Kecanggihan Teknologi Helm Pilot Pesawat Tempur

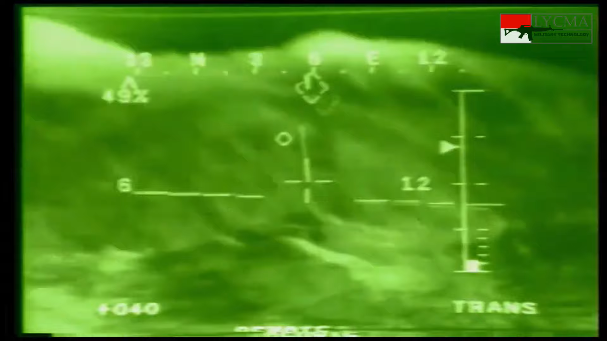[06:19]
pilot seolah-olah melihat angka-angka dan penada target berada langsung di depannya Sistem ini salah satunya digunakan pada helikopter serang AH-64 Apache